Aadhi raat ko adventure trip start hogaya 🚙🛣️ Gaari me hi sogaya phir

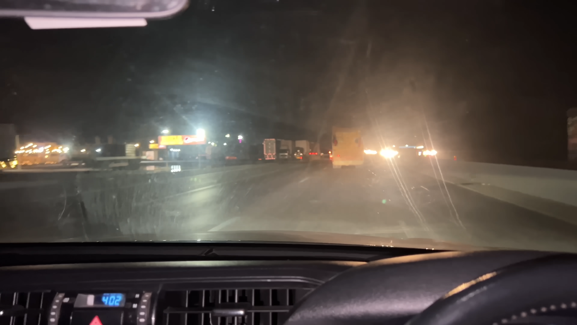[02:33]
टोल प्लाजा हमने क्रॉस कर लिया है, सही है, इसके बाद पहले पेट्रोल पंप पे हमने रुकना है, क्योंकि इस एक्टिविटी के अंदर हम अकेले नहीं जा रहे हैं।
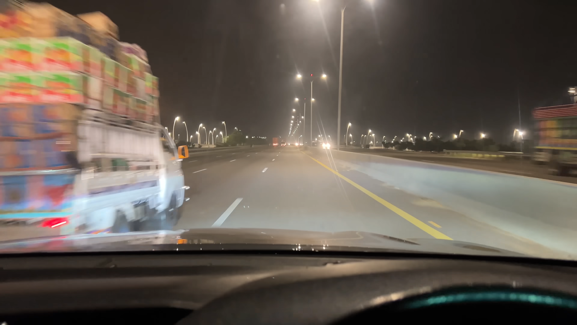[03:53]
ये भाई बहरिया टाउन वाला जो रास्ता आता है ना, इसके बाद थोड़ी देर के लिए हमको लगता है कि ये हम कहीं और आ गए भाई, किसी और दुनिया में आ गए, कराची से बाहर आ गए। बस हमारी तो दुआ है कि कराची पूरा इसी तरह हो, क्यों अब्दुल वासित भाई? ऐसे ही।
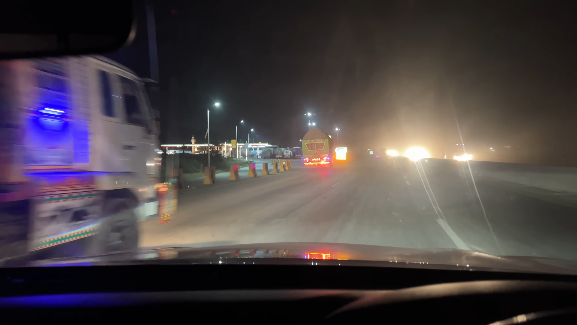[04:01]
और ये हमारा स्टेशन आ गया है बुराक, सही है।
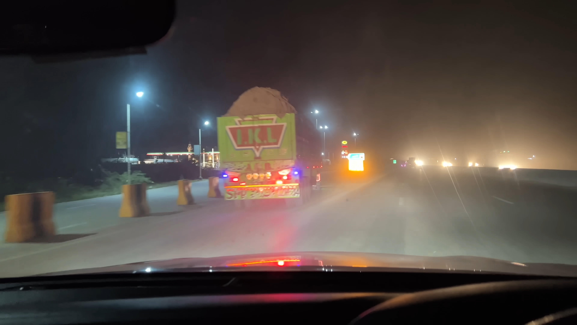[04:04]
वाइपर का जो पानी है ना, ये पुस ये जो है ना खत्म हो गया है,
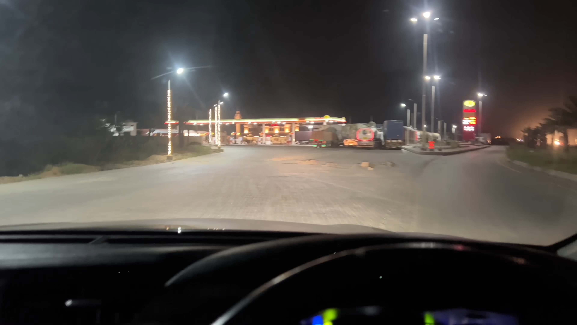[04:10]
इसमें जरा पानी भी डालना है अभी हमने, ठीक है, क्योंकि मिट्टी इतनी उड़ती है, और ये देखें आप, पानी ना हो ना तो फिर फायदा नहीं।
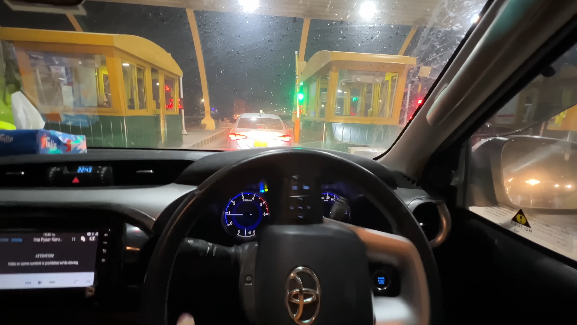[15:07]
आ गया भाई टूल प्लाजा आ गया, वाह भाई जैसे ही टूल प्लाजा क्रॉस किया हल्की हल्की बारिश कराची में हमें मिली है भाई, क्या बात है भाई।